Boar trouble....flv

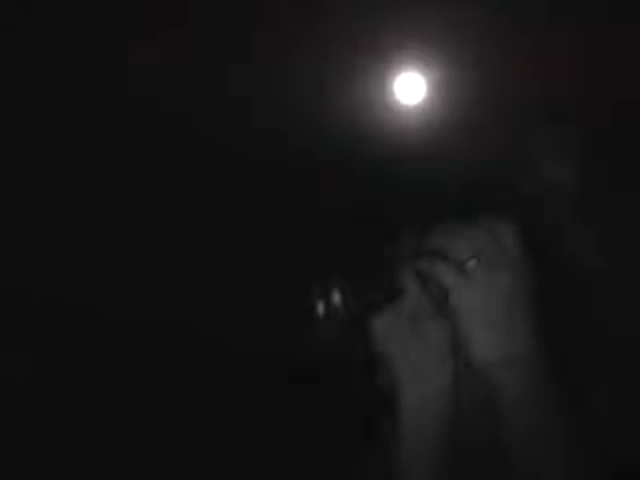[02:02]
a marksman who on full moon nights hunts these nocturnal and shy animals on behalf of fed-up farmers.